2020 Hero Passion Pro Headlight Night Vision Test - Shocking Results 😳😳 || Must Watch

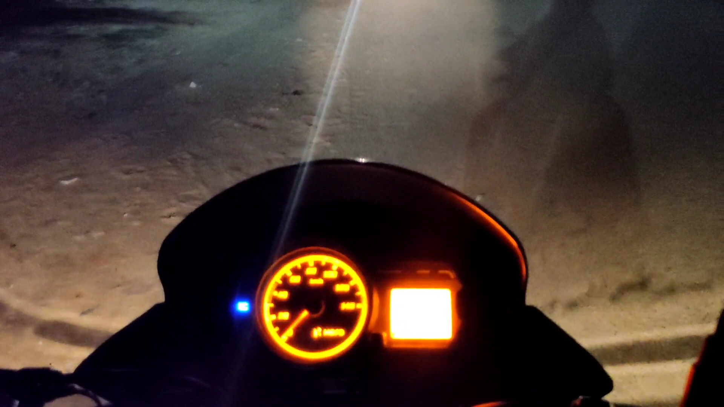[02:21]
म स्टार्ट चलिए भाई यह चलते हैं चलो यह आइटरियस ओन ओड़िया वाई काफी अच्छा सिस्टम में इसका बंदना पड़ेगा इसको अब ही जो आप देख रहे हो यह है हाई बीम सामने से बाइक आ रही है यह कार आ रही है और निकल जाने देते हैं इसको उसके बा
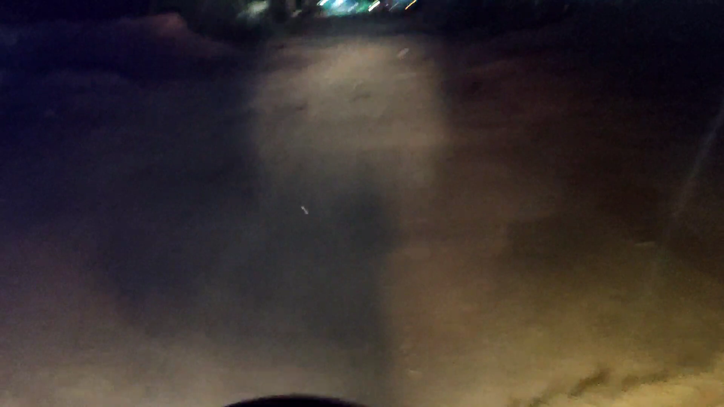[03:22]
अच्छा हाइव जाती है और यह पर चुछ काम में आने वाला है और बकि हाइवे पर राइडिंग में आपको हाइव पी काम आएगा तो बिल्कुल